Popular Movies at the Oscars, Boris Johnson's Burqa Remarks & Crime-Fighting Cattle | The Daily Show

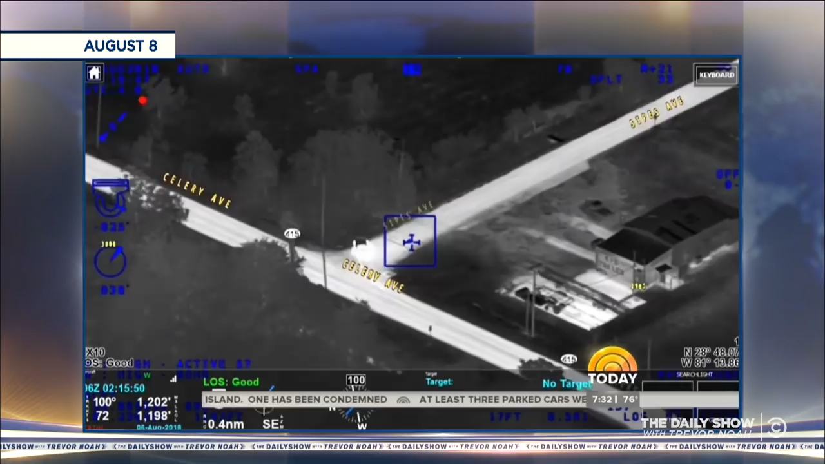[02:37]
Helicopter footage from the Seminole County Sheriff's Office shows the car crashing into a ditch Sunday night.
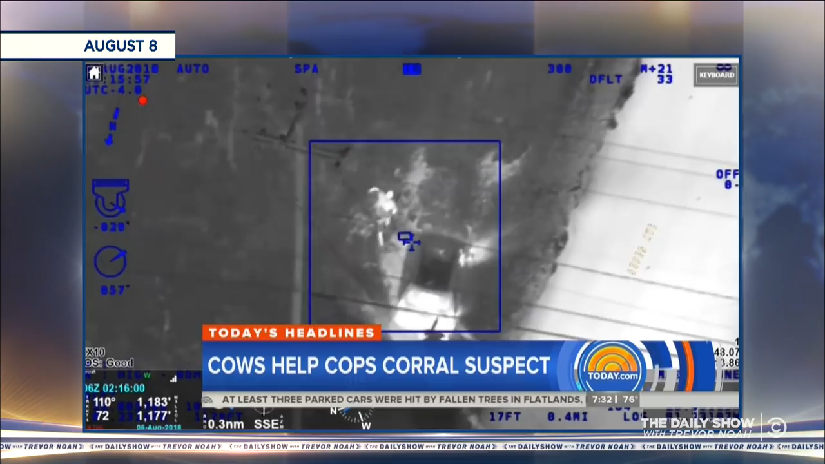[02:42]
Look close to there. Officers capture the driver before he can run very far. Meanwhile, a herd of cows goes after the fleeing passenger.
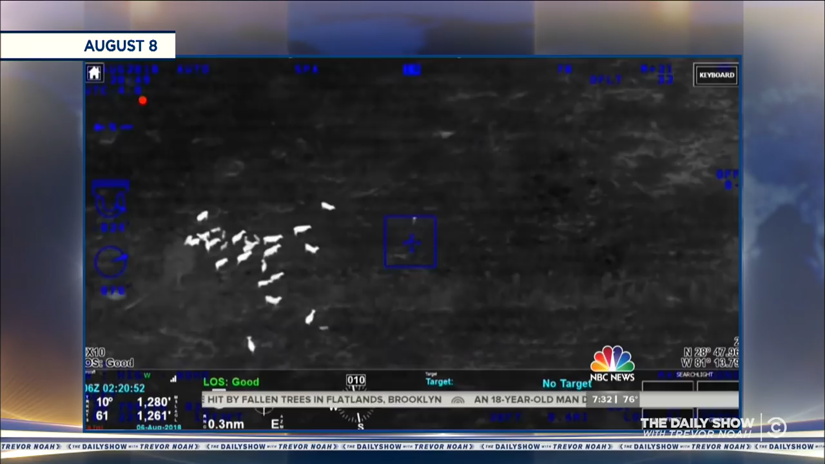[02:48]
South and east of you, um...
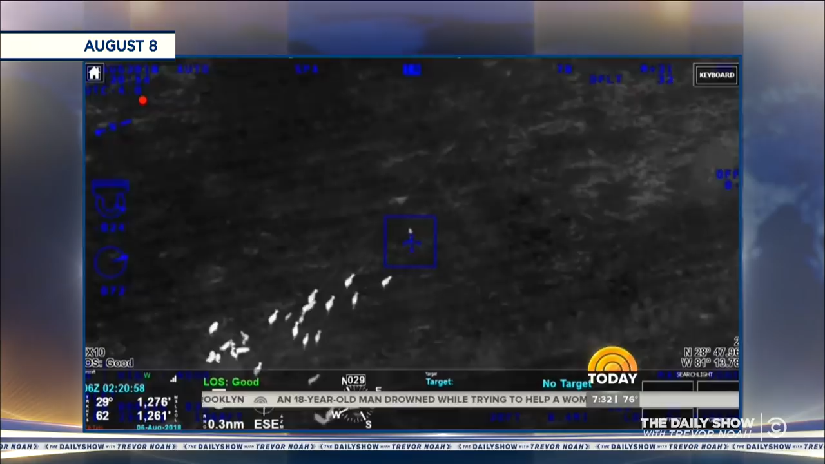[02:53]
Actually, the large group of cows is following her. The cows rushed and herded the woman to a nearby dirt road.